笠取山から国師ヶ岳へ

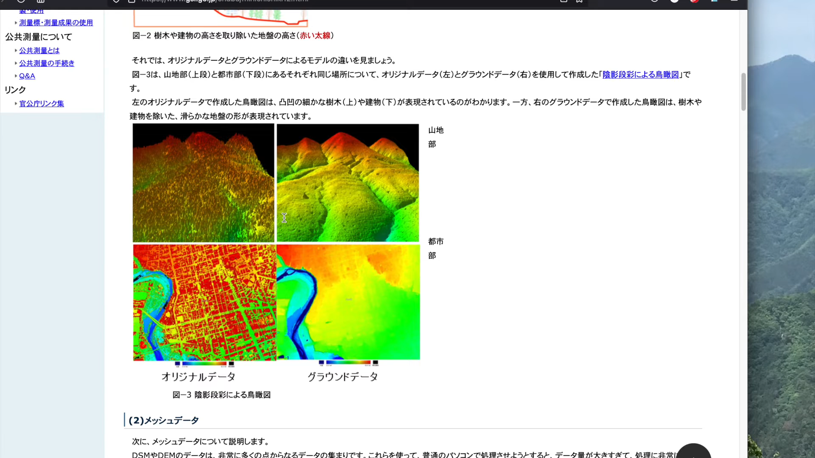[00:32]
国土地理院の地図は5メーターメッシュ、つまり5メーター四方の中の一点の標高データで作られています。